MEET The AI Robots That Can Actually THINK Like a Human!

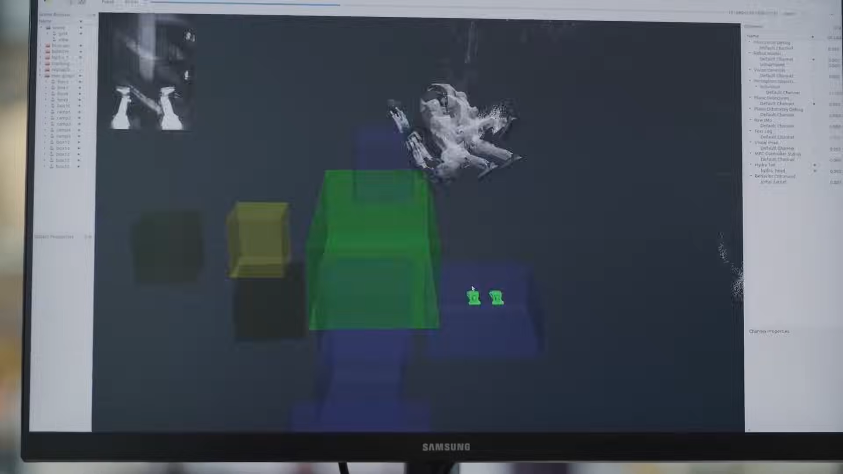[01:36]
backed by software that can execute sophisticated movements in real time.
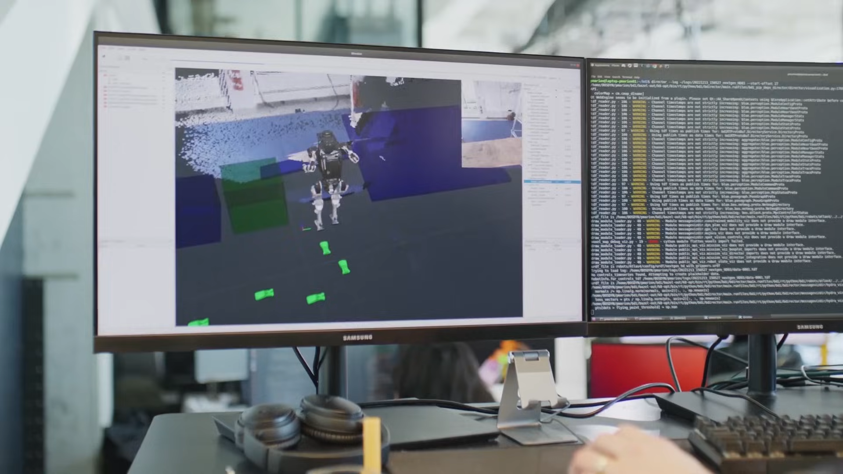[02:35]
coupled with real-time motion planning algorithms that allow it to adapt its movements on the fly.
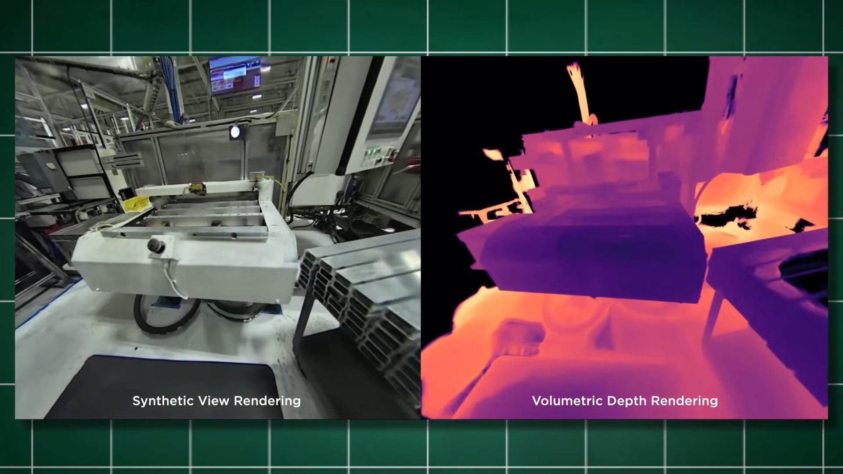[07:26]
Together, these visual cues and algorithms allow the robot to perceive its environment,
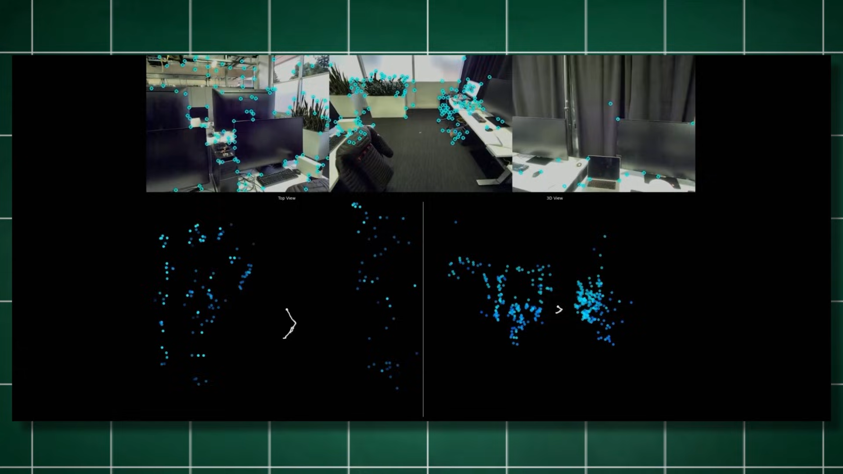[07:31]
understand objects, and make decisions. In other words, after spending a few days in your house,